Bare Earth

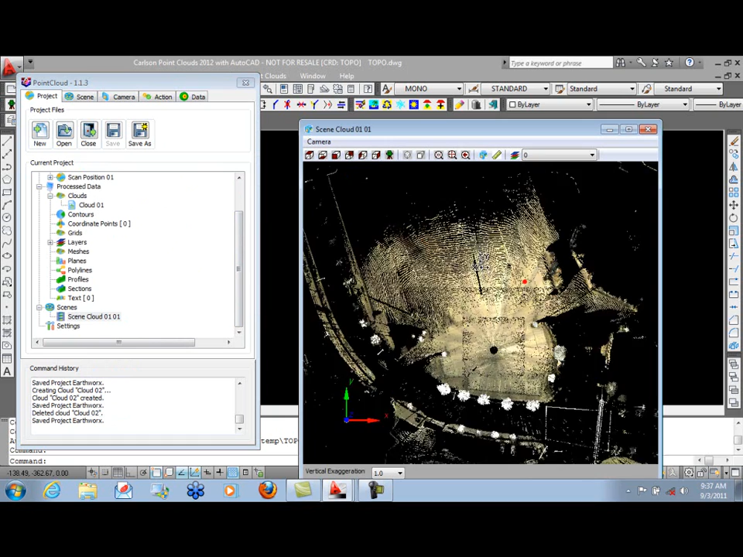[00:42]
In our scene, we can rotate and look and see that we have a parking lot in a shopping center, several different buildings here.
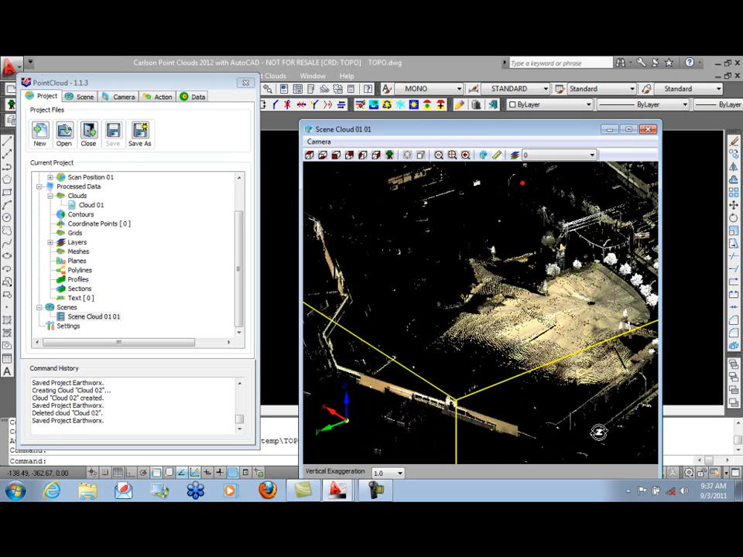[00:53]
And what we want to do is create a bare-earth extraction of the parking lot.
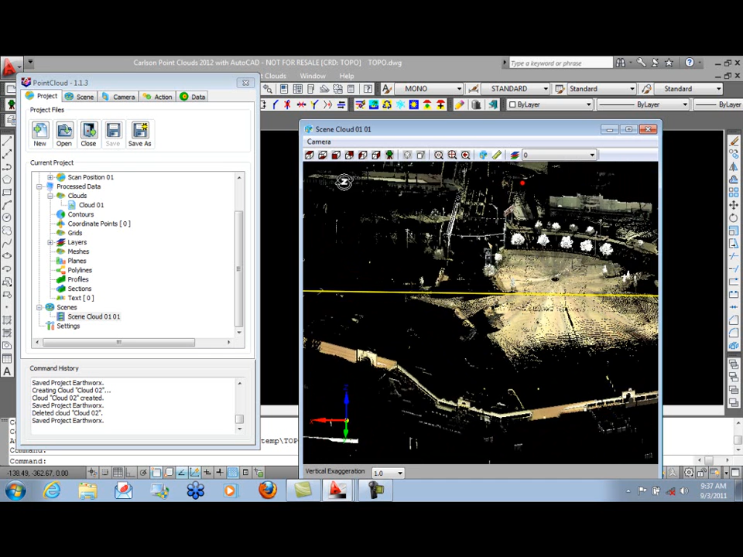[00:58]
Going back to Plan View,
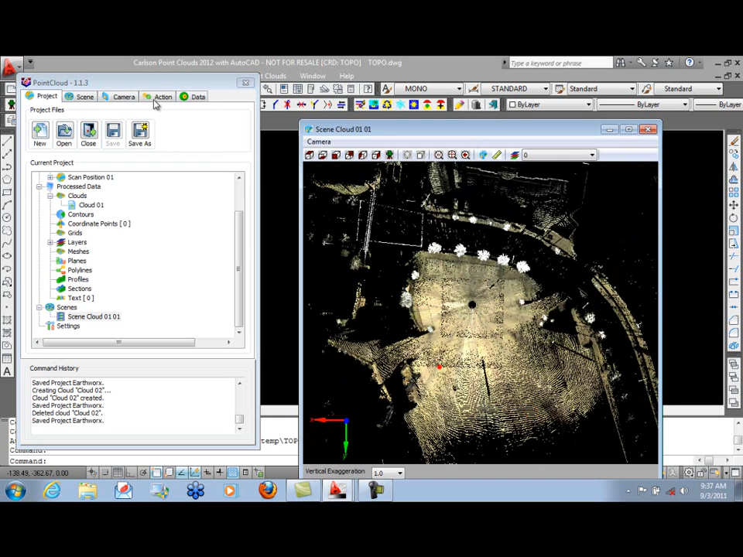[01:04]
what we need to do is go to the Action tab and create a selection set of points that we can add to the set based on points inside the polyline we'll draw. So we move into the scene and simply start picking points using a left-click.
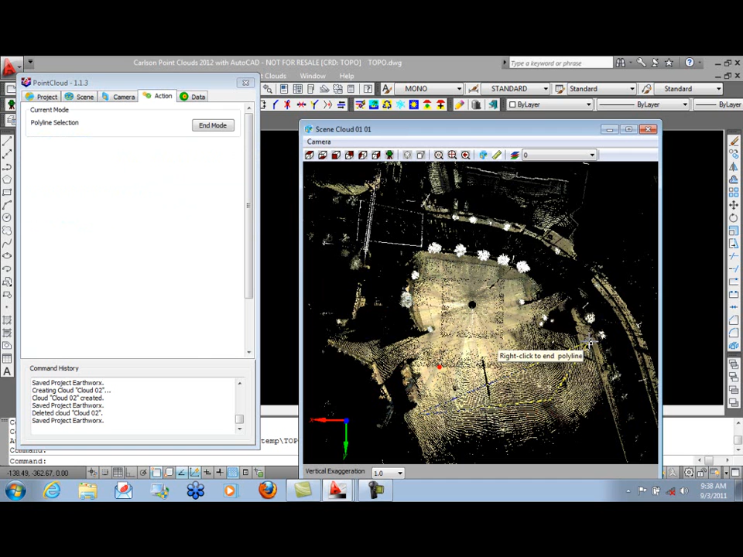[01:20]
And we can work around our parking lot, just selecting points. And when we're done, we right-click.
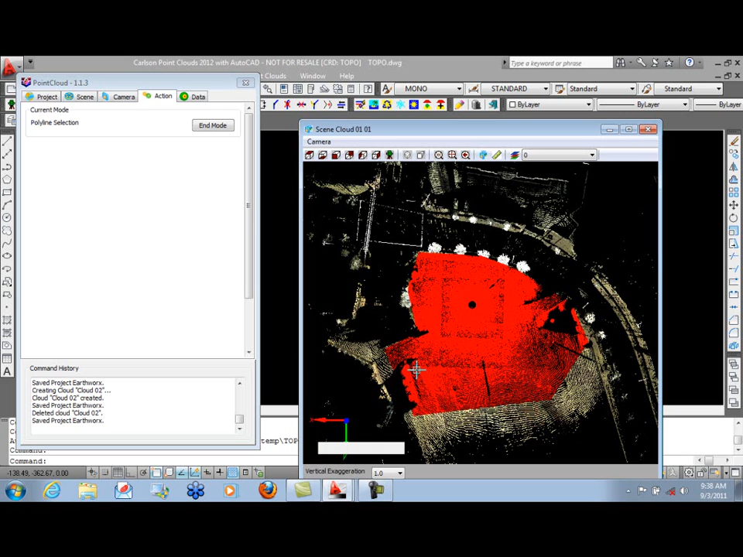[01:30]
The points we selected are highlighted. We can end the selection mode. And now we'll create a new cloud of those points. This will be called Cloud 2.
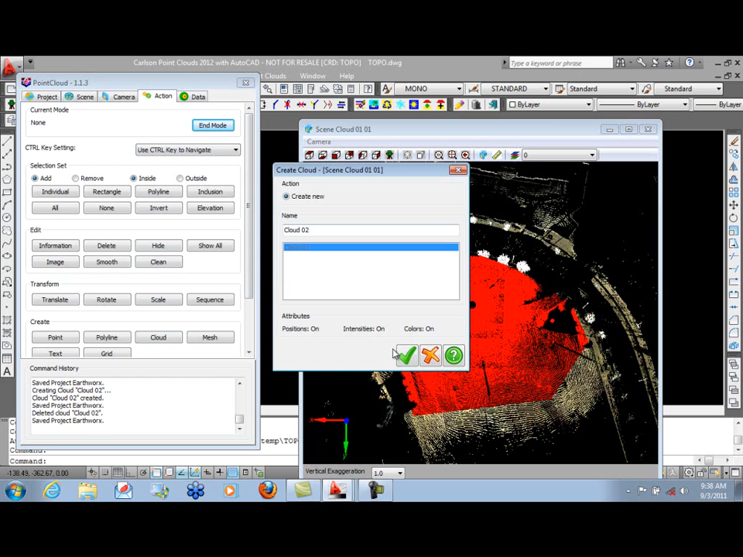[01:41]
You can rename those if you choose to. Cloud 2 has now been created. We'll use that for our extraction. So we can close this first scene.
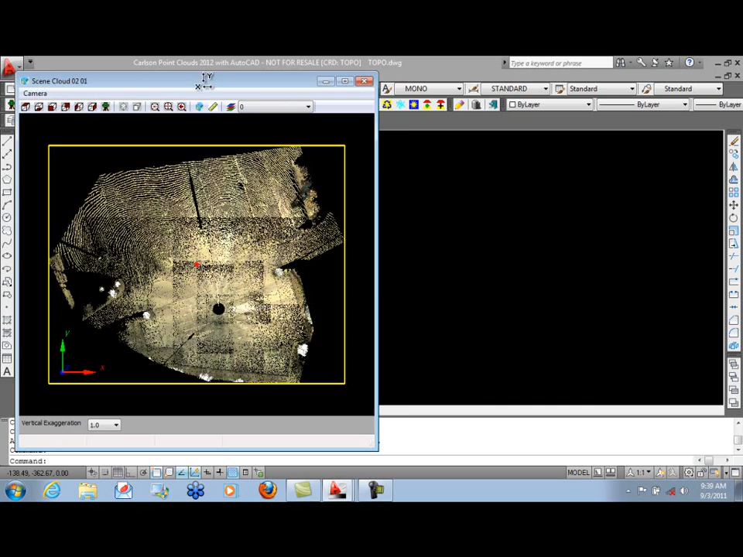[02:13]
When you do a bare-earth extraction, you do want to be in Plan View. So we'll go ahead and move to the Action tab now. Scroll down to our Extract Bare Earth. We'll break this up into 36 slices as we go around the circle. So each is about 10 degrees. You can specify the number of points to be in a single slice, how many vertices. Default is 250,000.
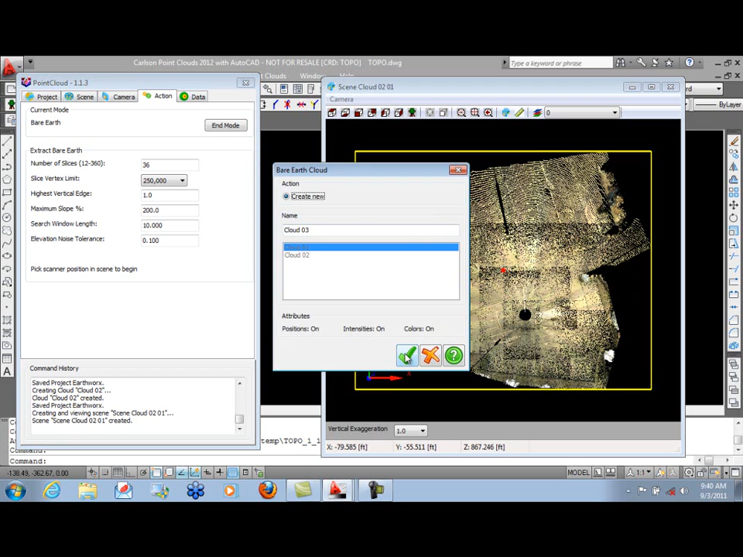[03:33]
hold down the control key, and simply click where we want the center of our bare-earth extraction to be. Once we've done that, we'll be creating Cloud 3. Click OK. And you'll witness each slice being extracted from the scene. See the little red areas going around.
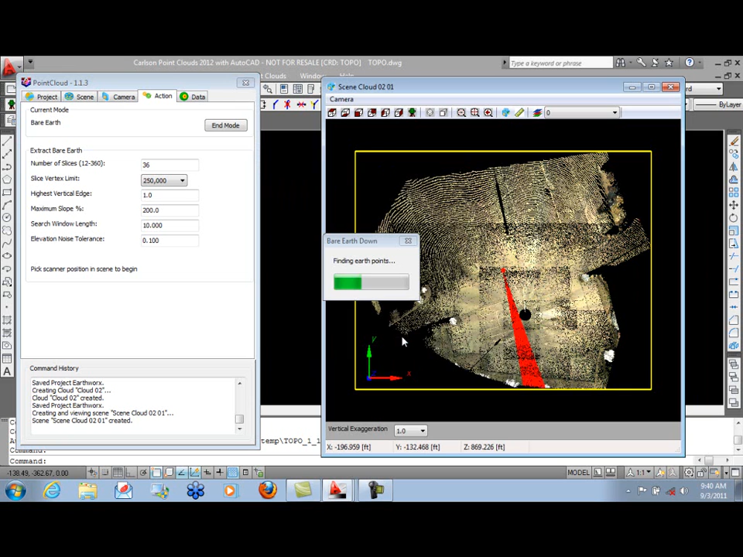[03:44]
Once that's all extracted, it builds the cloud. And we're done.
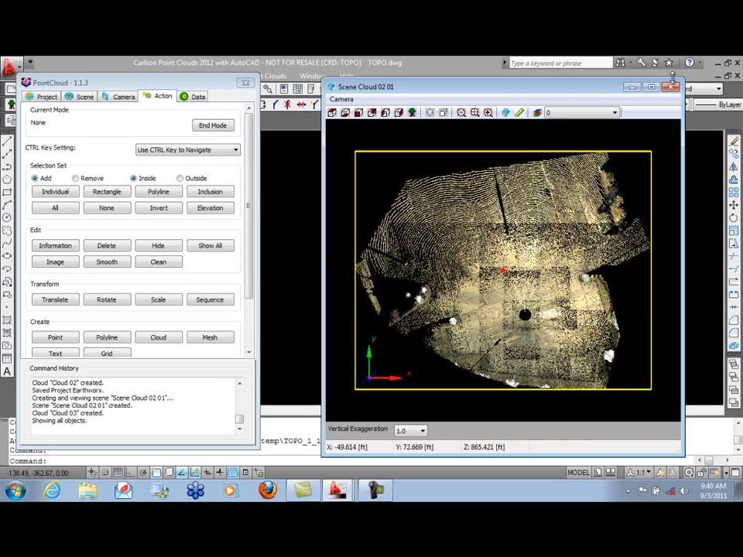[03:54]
So we can close this scene. Go back to our Project tab. Always a good idea to save your work after creating new clouds, scenes, contours, or any other data.